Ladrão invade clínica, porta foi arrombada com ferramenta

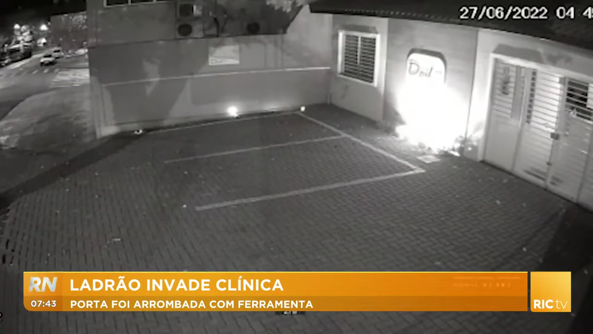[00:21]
A primeira do lado de fora mostra ele com uma ferramenta na mão, tentando abrir a janela desta clínica. Mas ele rapidamente percebe que não deu certo e aí vai até a porta da clínica, ali sim ele consegue ter sucesso.